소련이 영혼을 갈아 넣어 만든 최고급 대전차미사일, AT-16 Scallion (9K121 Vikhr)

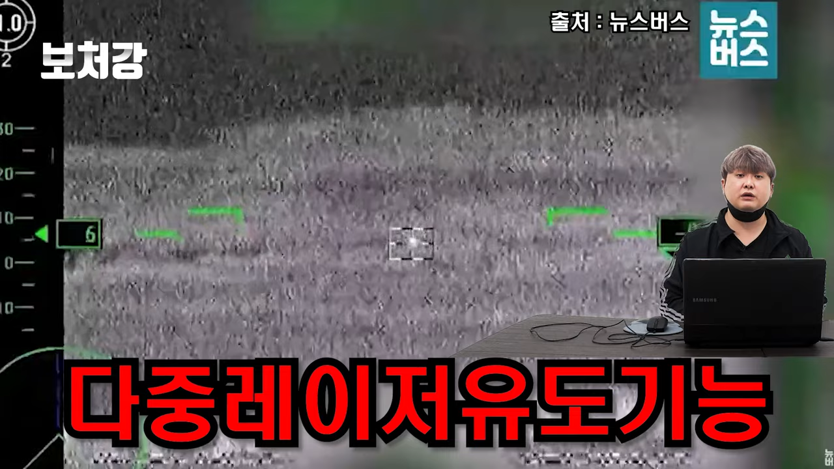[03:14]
레이저 유도 기능을 가지고 있다는 거예요 레이저를 암호화해서 1번, 2번을 할당한 다음에 그 레이저 빔을 두 개의 표적에 잠깐 잠깐 잠깐 교차로 조사해줘가지고 두 개의 미사일을 동시에